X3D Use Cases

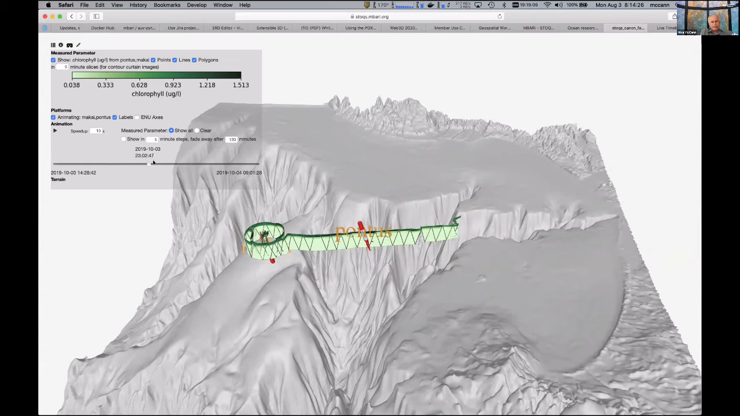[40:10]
in the, um, measuring, uh, quantities in the ocean. And here's a HTML time slider that's wired to an X3D time sensor. And I can just click and drag, um, the vehicles through their platform. So this provides a, a nice way for just using standard web technology works in any web browser and the power of the community of going onto the X3D on GitHub page and saying, how, how can I wire a time sensor to do this?
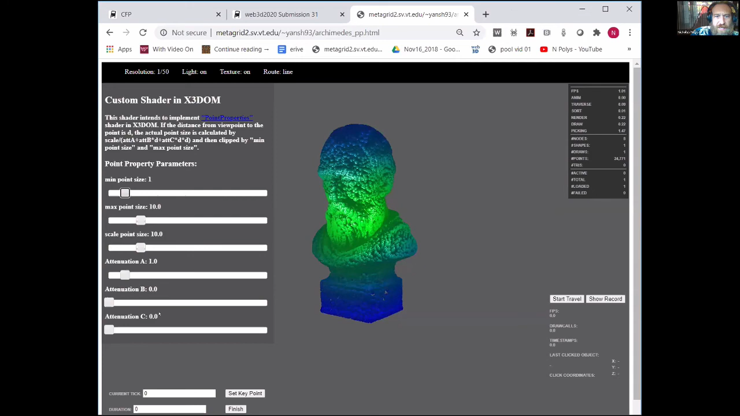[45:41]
So we can change things like the attenuation, um, according to the parameters of the spec and, uh, point size, et cetera.